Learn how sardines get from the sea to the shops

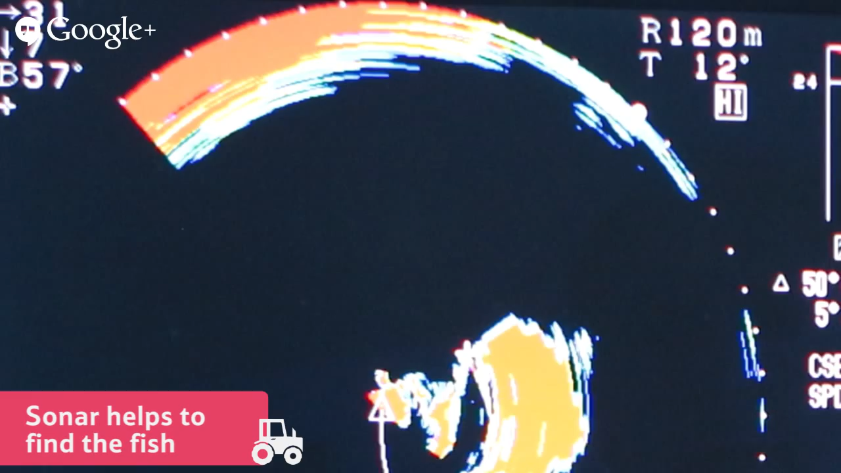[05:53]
help Sam see where the sardines are under the sea
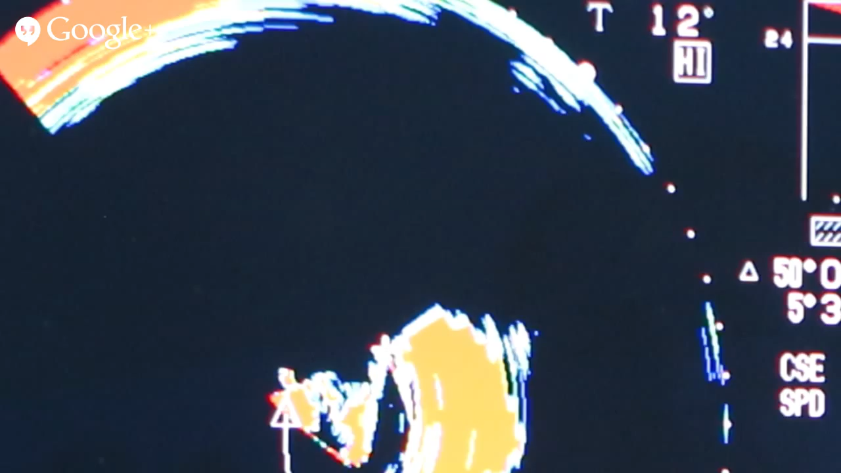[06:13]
The red shapes are the schools of fish